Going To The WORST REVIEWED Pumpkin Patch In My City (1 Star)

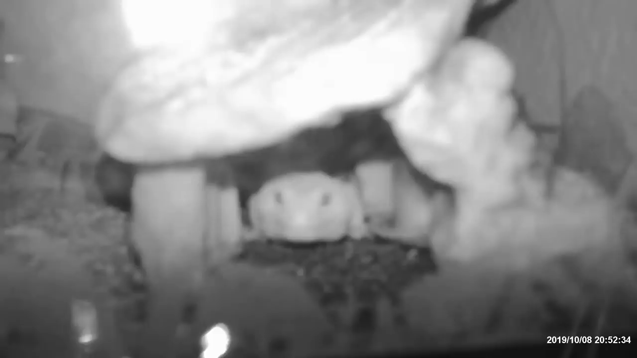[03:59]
Can see you right now. Is that the night camera?
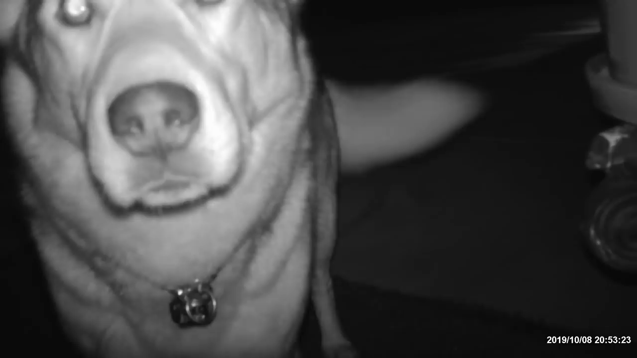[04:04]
Hey, Crypto. Is that the night camera? Stay.
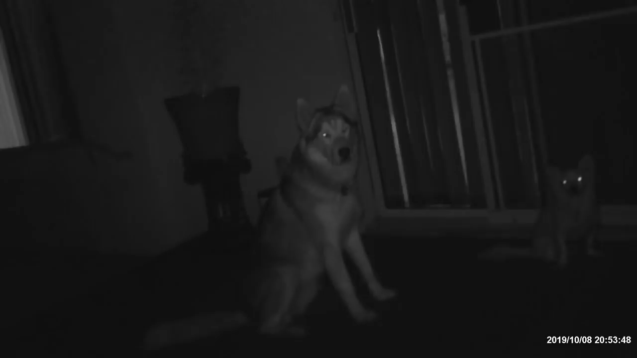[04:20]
It's not a flash, it's infrared.
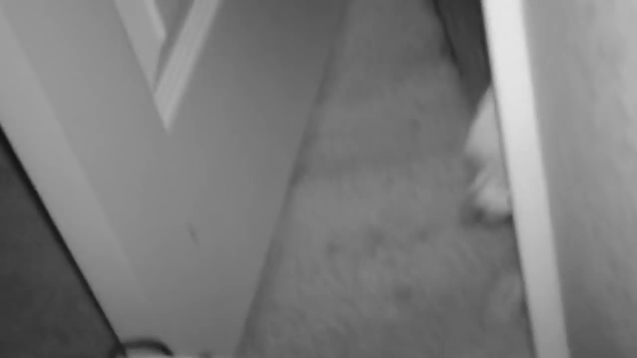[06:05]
We got some pretty cool. Why is there a huge... Oh my gosh.